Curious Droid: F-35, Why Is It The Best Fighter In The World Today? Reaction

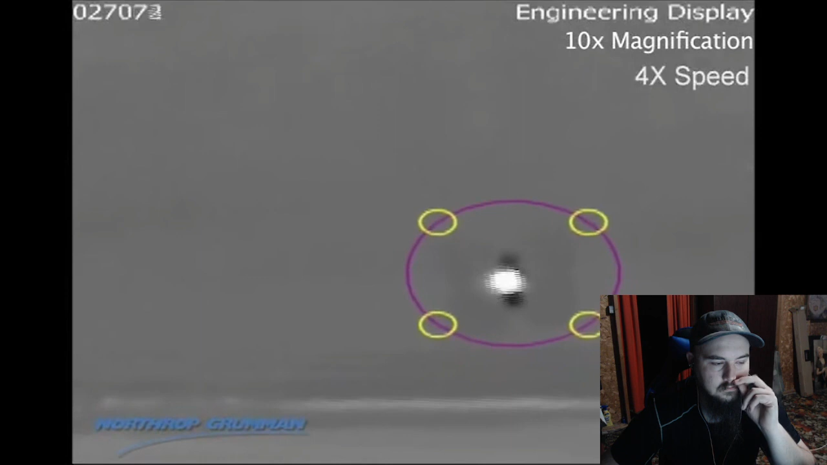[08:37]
If the threat is a missile, the DAS can work out its position and course to locate the launch site as well as alert the pilot to take action.